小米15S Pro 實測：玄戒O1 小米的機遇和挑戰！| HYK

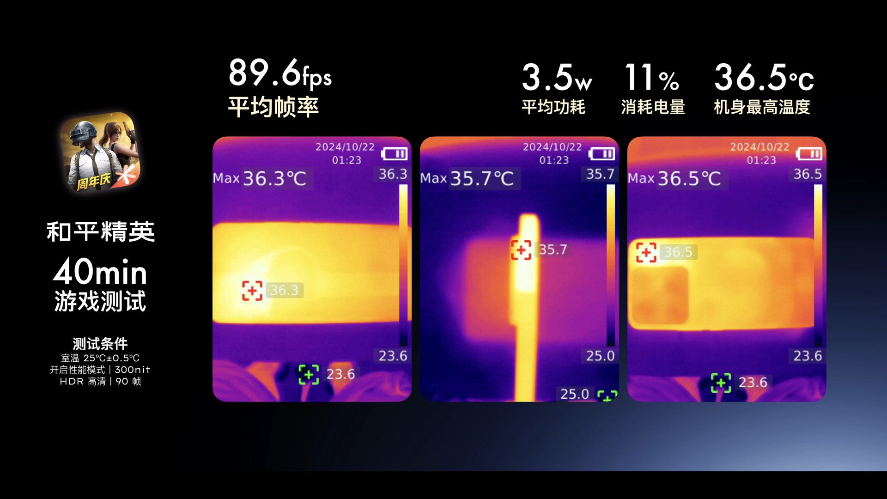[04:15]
3度中框最高温度35.7度背面最高温度36.